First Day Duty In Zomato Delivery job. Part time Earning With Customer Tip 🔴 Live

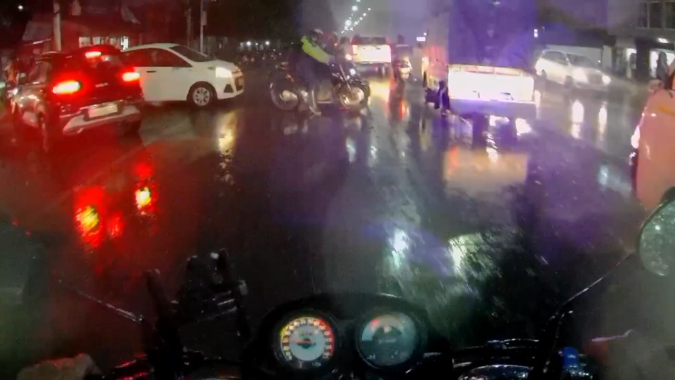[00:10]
बाई फास्ट अडर आज चुका है है अमरे पास लेकिन भाई में ट्राफिक में फ़च चुका हूँ भाई इसको कैसे इस इसको कांफरम करना पड़ेगा इधर रोप जाते हैं भाई
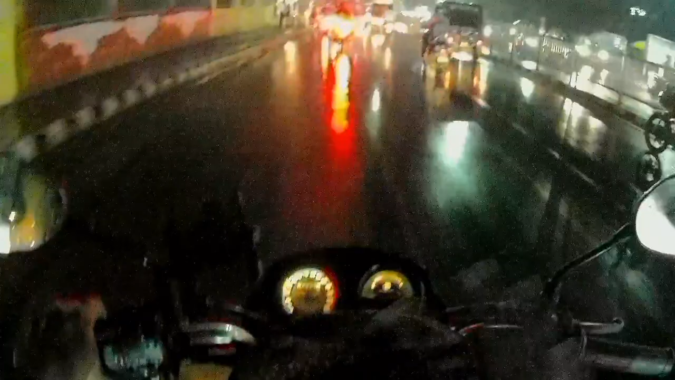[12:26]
है और गाई ट्राफिक भी लगत चुका है
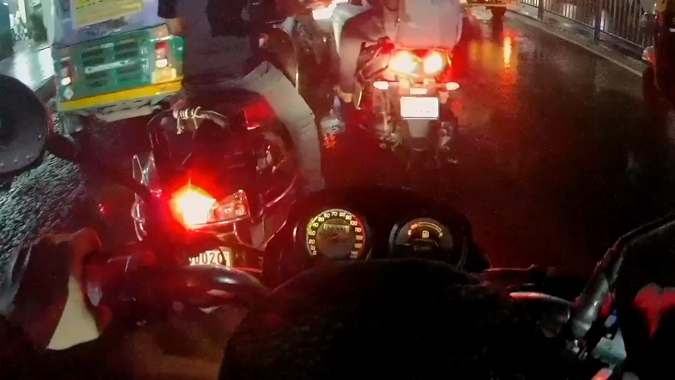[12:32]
तो गाई आपिलेल टेलिवरे लोकेशन में पहुंच चुका हूं